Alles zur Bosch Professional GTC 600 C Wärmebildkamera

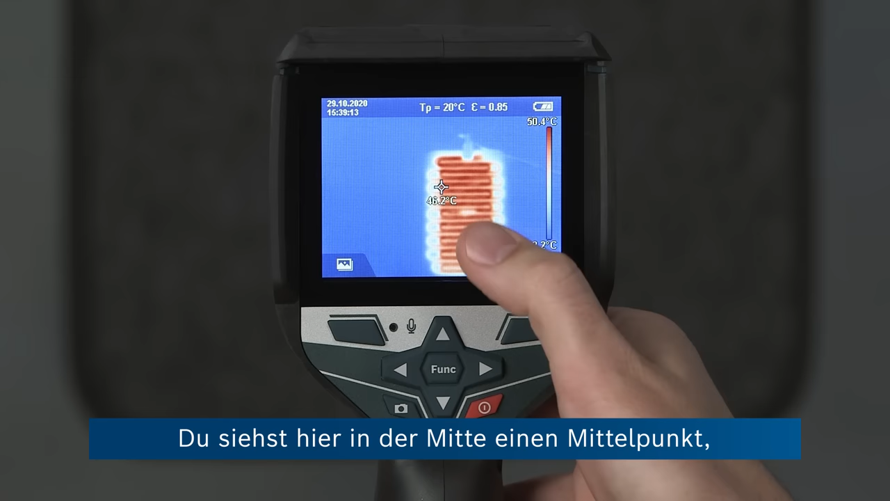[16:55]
On screen: scale top 50.4°C
And you can see here in the middle, there's a center point which shows the temperature right in the center of the image.
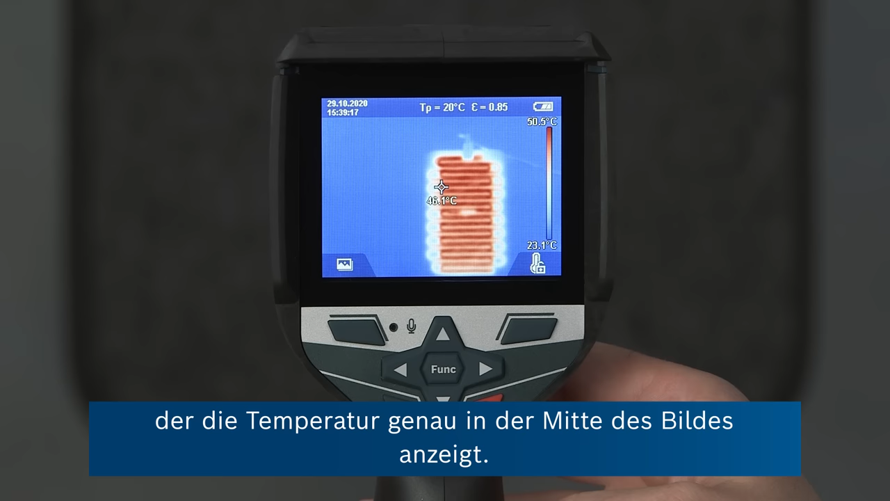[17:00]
On screen: scale top 50.5°C, scale bottom 23.1°C
But in addition, if we want a second way to find hot and cold areas, we can go back onto the function key.
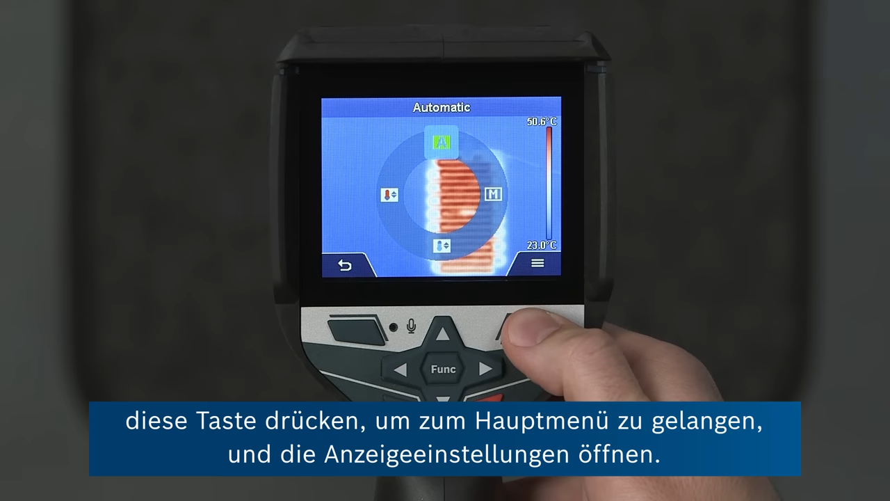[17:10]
On screen: scale top 50.6°C, scale bottom 23.0°C
Press this button to go to the main menu, go to display settings,
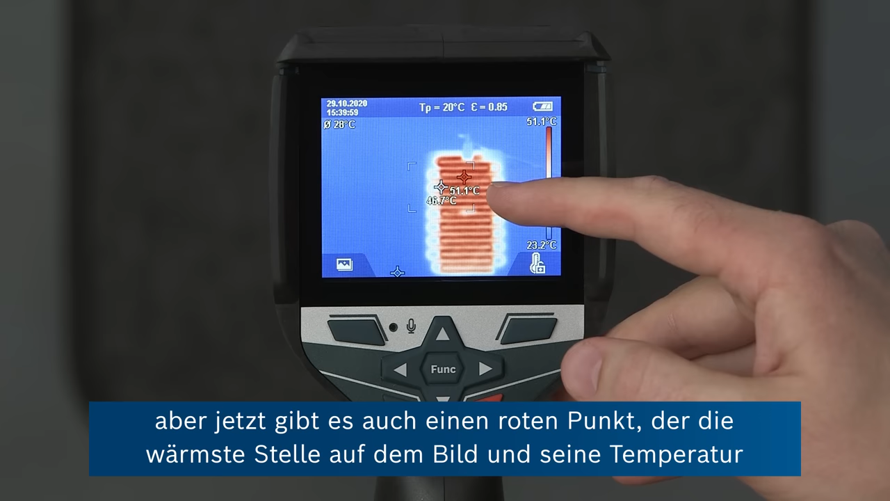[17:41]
On screen: scale top 51.1°C
but now there's also a red spot showing the hottest spot in the image and its temperature. And down here on the left, dancing around is the blue spot which tracks the lowest temperature.
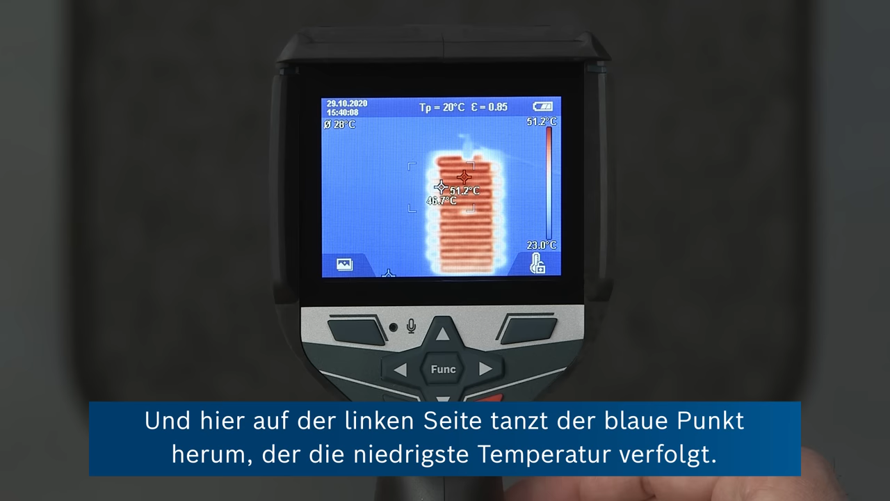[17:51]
On screen: scale top 51.2°C, scale bottom 23.0°C
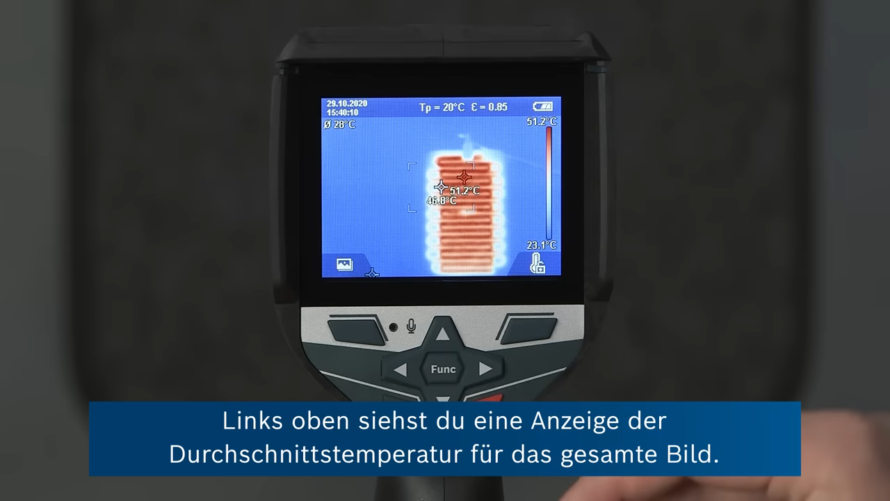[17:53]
On screen: scale top 51.2°C, scale bottom 23.1°C
And up here on the left, you can see an indication of the average temperature over the whole image.
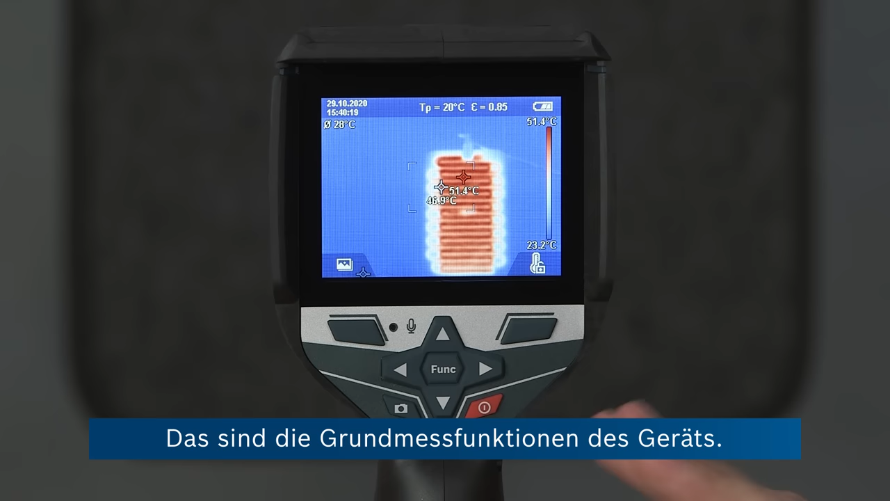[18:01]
And this comprises the basic measurement functions of the device.
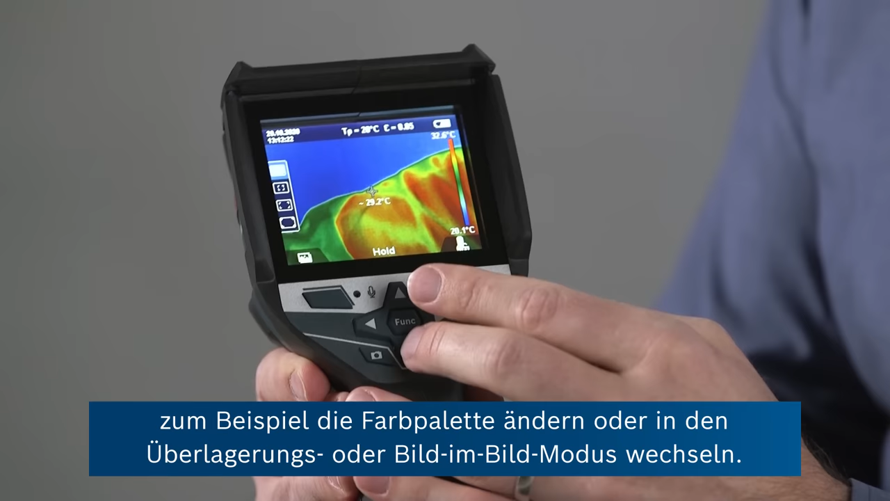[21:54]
And once we're satisfied with our thermal image, also noting that we chose the correct emissivity value,
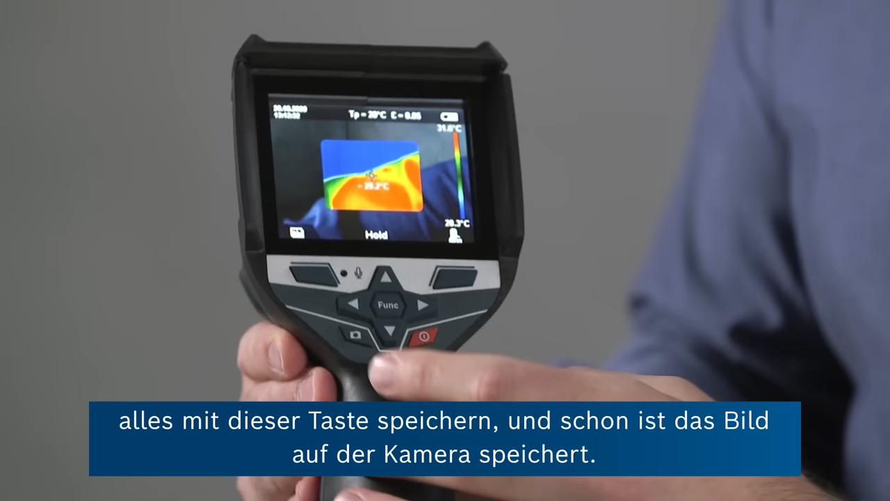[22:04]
we can save this with one press of this button. And now this image is stored on the camera. It will store up to 600 images like this. To continue thermal imaging, we simply press the trigger button again and then we can see the live thermal image.
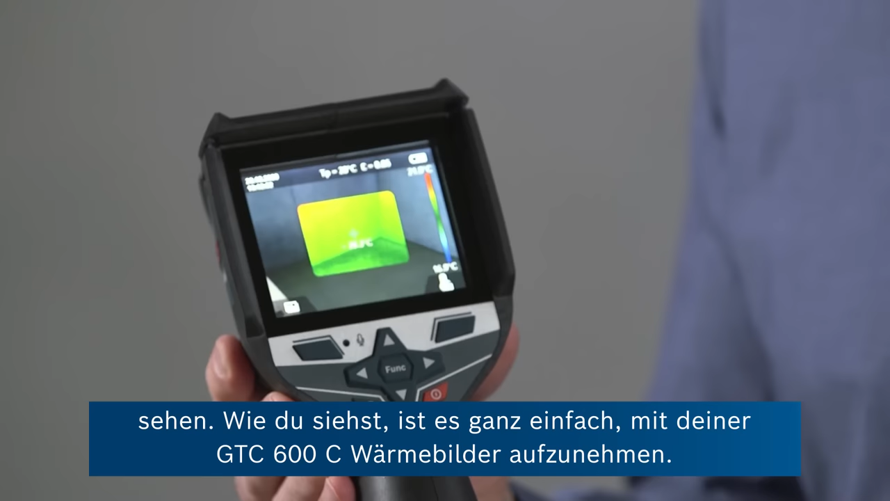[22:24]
So you can see it's really easy to get started with your thermal imaging using the GTC 600C.